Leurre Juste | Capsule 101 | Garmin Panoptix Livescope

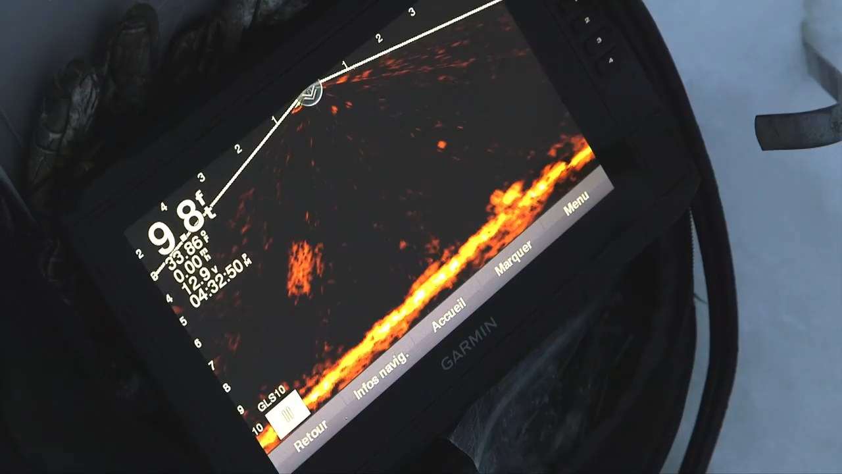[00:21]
On screen: depth 9.8 ft
On s'apprête à regarder ensemble le fameux LiveScope, cette technologie-là absolument fascinante qui a été créée par Garmin.
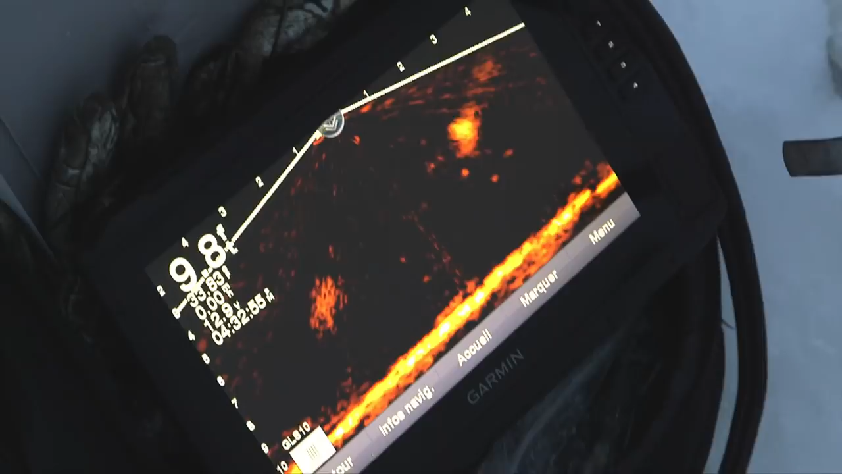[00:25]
Mais avant, j'aimerais qu'on parle un petit peu de Garmin, puis comment on en est arrivé au panoptique, si on veut, disons ça comme ça.
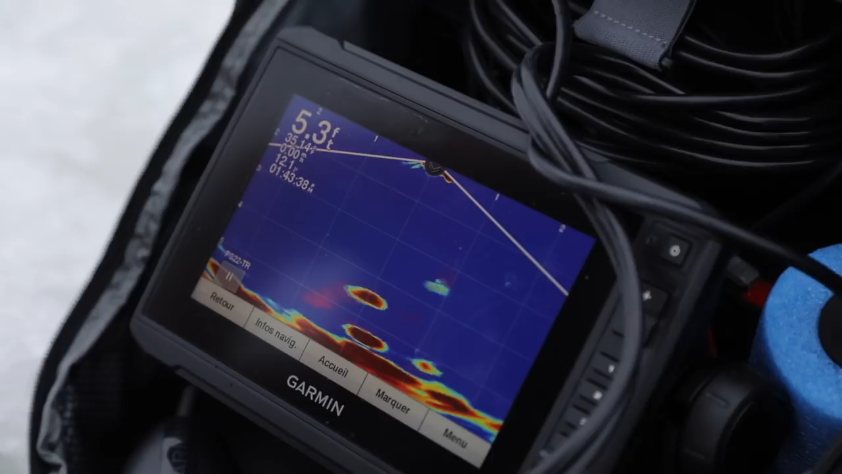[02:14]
On screen: depth 5.3 ft
On peut jouer avec les poissons carrément. C'est fascinant. Déjà, ça, en soi, c'était une révolution pour moi. Puis là, vous arrivez avec quelque chose qui est comme une étape plus loin encore. En fait, si je veux prendre un raccourci, c'est comme la quatrième génération de Panoptix. On pourrait dire ça comme ça?
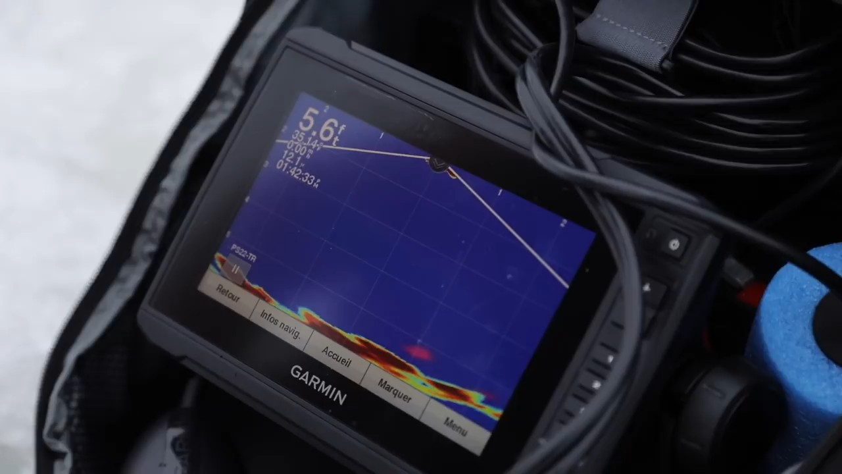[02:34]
On screen: depth 5.6 ft
Oui, c'est ça. Panoptix standard, comme on va l'appeler, si tu le compares à une sonore traditionnelle, c'était vraiment, oui, c'est en temps réel, mais tu n'avais pas de la définition du poisson, du structure sous l'eau.
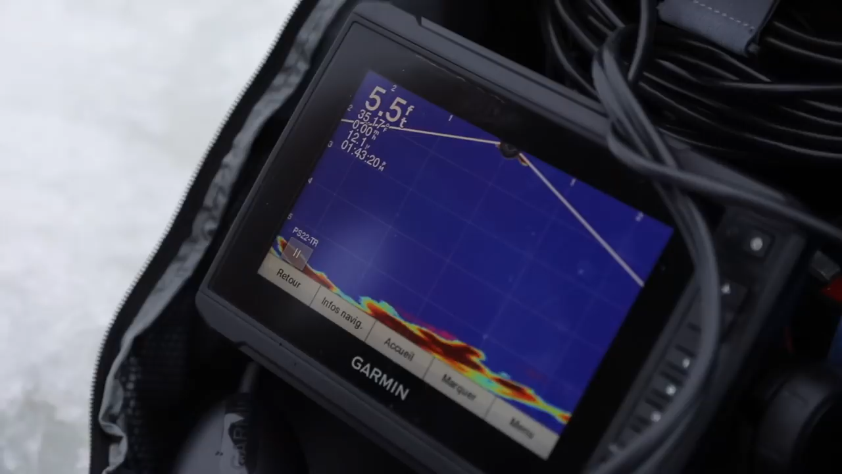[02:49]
On screen: depth 5.5 ft
Il arrivait un poisson, c'était aussi un rond.
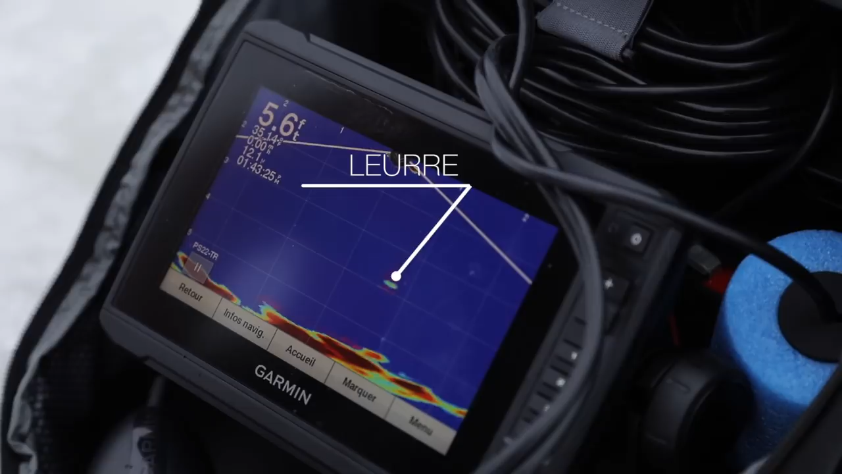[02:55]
On screen: depth 5.6 ft
Ça fonctionne très bien. On voit très clairement de quoi il s'agit.
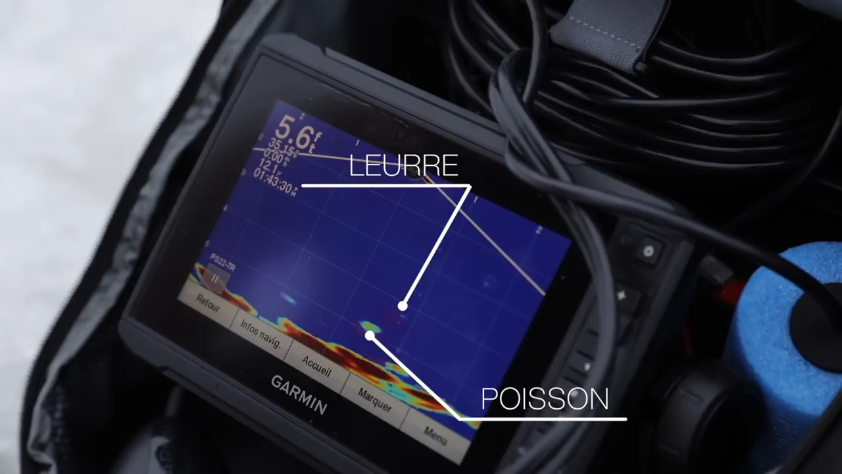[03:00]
On screen: depth 5.6 ft
Par contre, au niveau des structures et de la définition du fond, ou même de la définition du poisson, disons ça comme ça, est-ce que c'est un poisson allongé, est-ce que c'est un poisson trapu? On ne pouvait pas vraiment faire cette distinction-là.
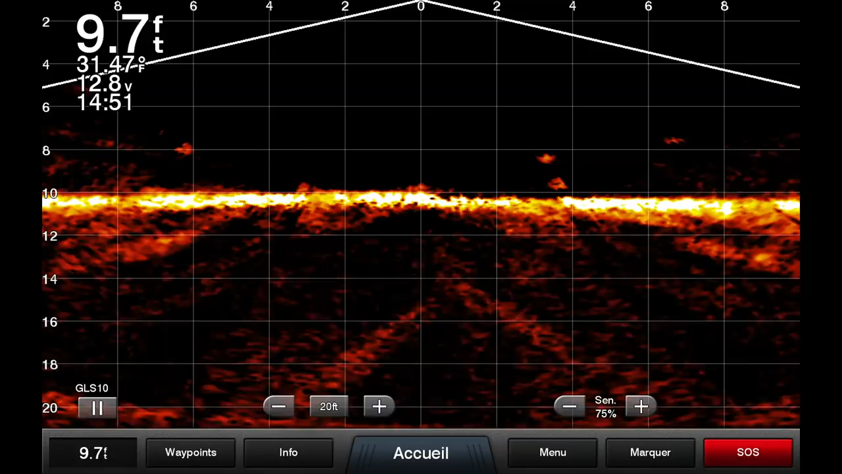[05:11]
On screen: depth 9.7 ft
vis-à-vis environ le trois, si on peut dire ça comme ça, entre le deux et le quatre. On voit encore très bien mon leurre. On voit qu'il y a quelque chose sous mon leurre. Je ne sais pas ce que c'est sur le fond. Est-ce que c'est une pierre qui dépasse ou une souche plantée dans le fond? Ça ne bouge pas et ça n'a pas bougé depuis qu'on a commencé à trouver la capsule.
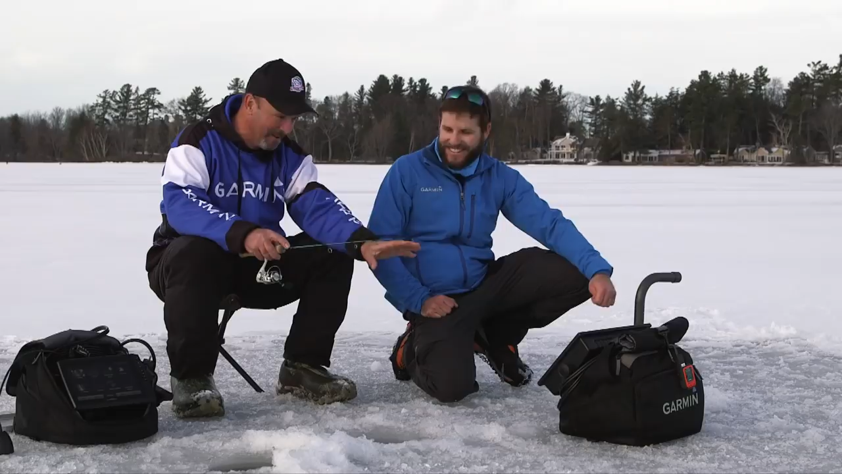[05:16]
Ce n'est pas un poisson, c'est sûr. Mais on le voit très, très bien. Si c'était un poisson, j'aurais le loisir de le travailler avec mon leurre.
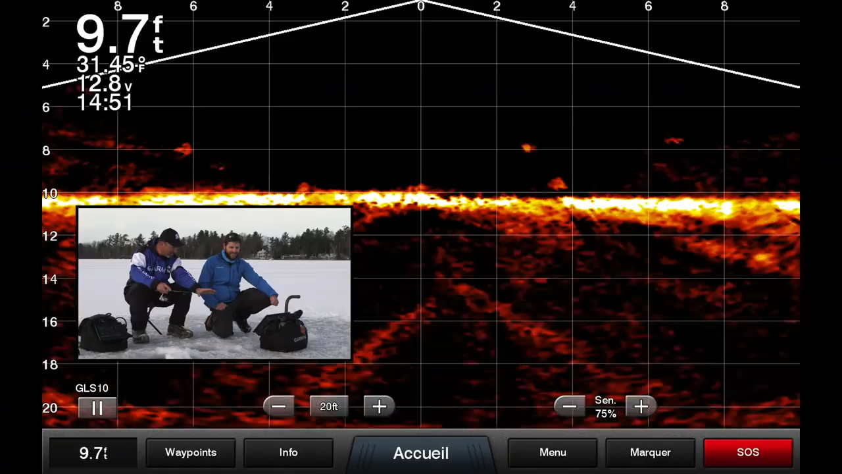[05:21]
On screen: depth 9.7 ft, water 31.45°F
C'est vraiment impressionnant. Là, on va montrer un peu la sonde, comment elle est faite.
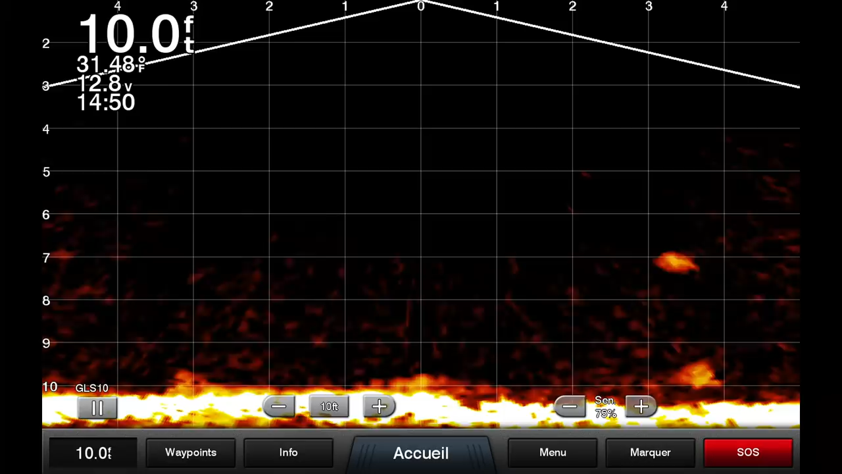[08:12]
On screen: depth 10.0 ft, water 31.48°F
Exactement, comme on voyait à l'écran. Là, on était capable de s'en servir dans une dizaine de pieds. Ça allait très, très bien. Pour travailler comme ça puis qu'on voit notre leurre et les poissons venir, à ton avis, on pourrait pêcher jusqu'à quel profond? Même chose que la distance.